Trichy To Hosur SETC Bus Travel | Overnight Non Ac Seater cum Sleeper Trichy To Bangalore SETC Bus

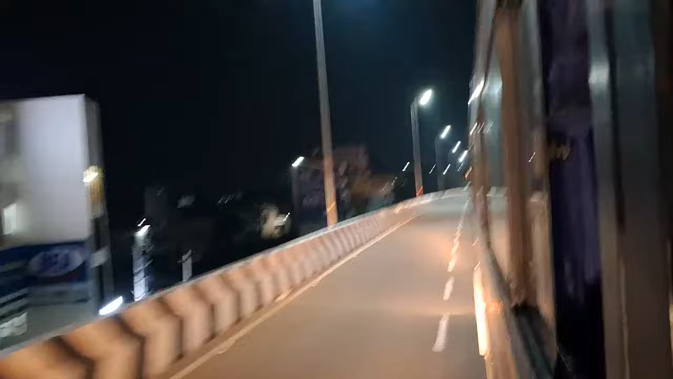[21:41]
ஸோ கொஞ்சம் பிஸியா இருக்கிற ரோடு தான். ஸோ இந்த பிரிட்ஜ் தாண்டி நாம கொஞ்சம் டவுன் விட்டு வெளியே போயிட்டோம்னா நாம முக்கியமா கிராஸ் பண்றது பாத்தீங்கன்னா நம்ம கிருஷ்ணகிரி டோல் பிளாசா.
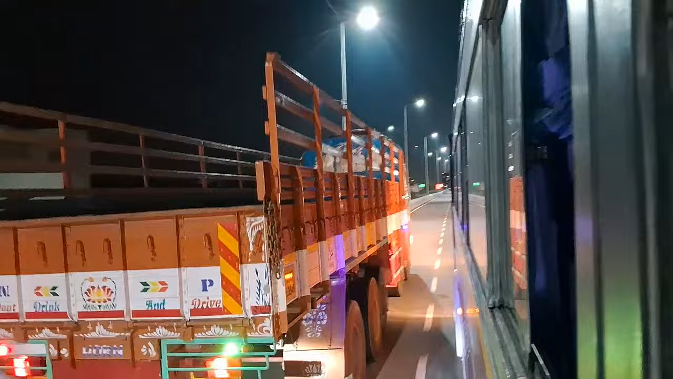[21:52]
நம்ம பெங்களூர் ஹைவே பிடிக்கும் போது ஃபர்ஸ்ட் கிராஸ் பண்ற டோல் பிளாசா.
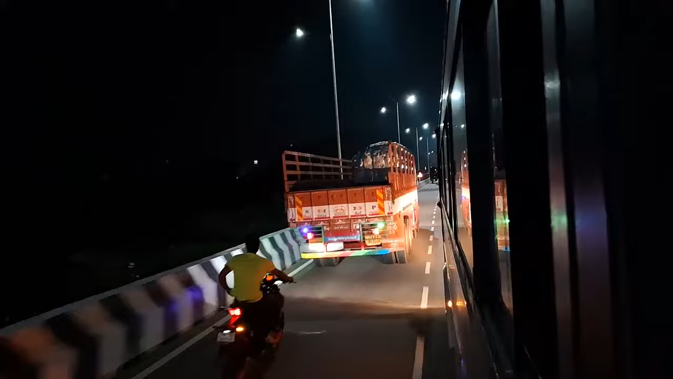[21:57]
ஸோ பாருங்க, நம்ம கிருஷ்ணகிரி டோல் பிளாசா கிராஸ் பண்ணிட்டு இருக்கோம்.